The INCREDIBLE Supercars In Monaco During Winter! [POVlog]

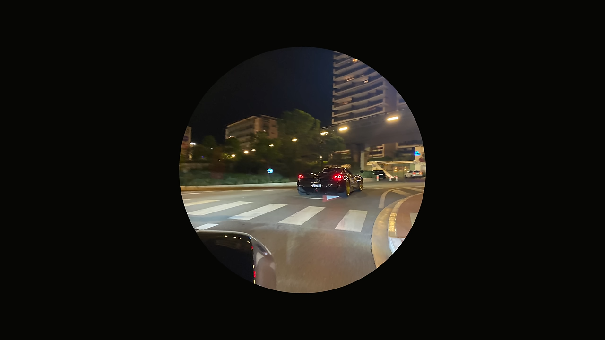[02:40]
pagani choir a monza in casino square
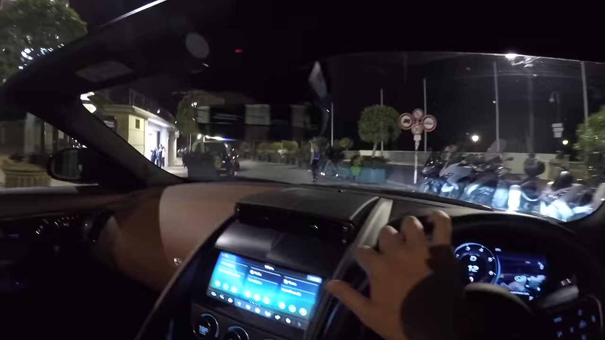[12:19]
us but maybe i'm wrong uh uh i found out that paul saw a beautiful 275 gtb ferrari i would have gone nuts if i saw that and also some quite cool roof 911 roof
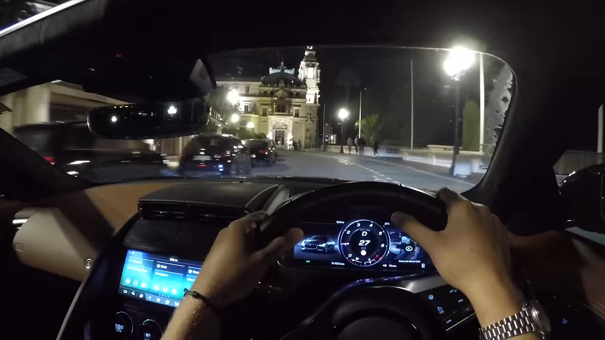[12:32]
so uh he's been doing all right i do feel like we've got the upper hand so yeah let's dive into casino square and see what's going on
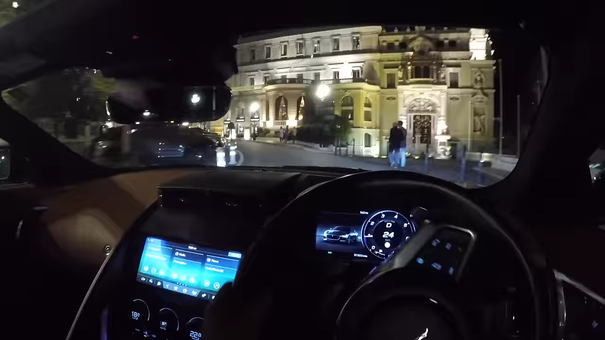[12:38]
another cullinan surprise surprise slash not seems like every third car in monaco is a cullinan uh drophead phantom fairly impressive now we might actually see paul here because obviously we've just uh finished dinner which was
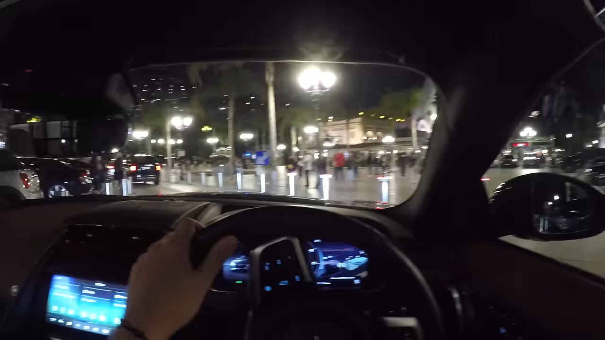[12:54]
just down the road nothing outside the casino that's a little bit disappointing um oh another that's a very nicely specced continental gt but yeah oh and then there's oh yeah a couple of pistas pistas pistas pistas oh what's this there's something
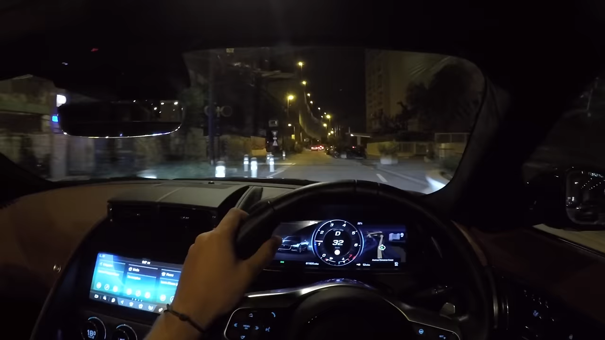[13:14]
low and aggressive here is it going to be another pista oh so we've got a an old v8 vantage volante a cayman s and then oh
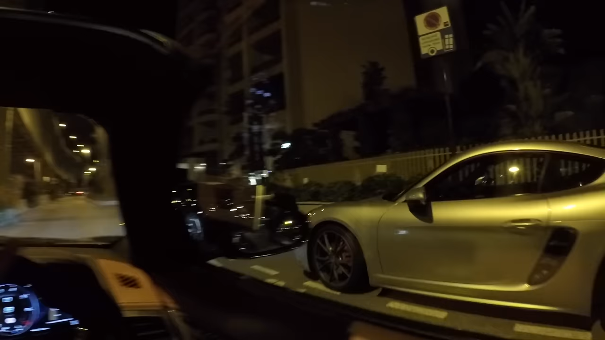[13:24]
it's a pista pelotti that's pretty cool in black with tire writing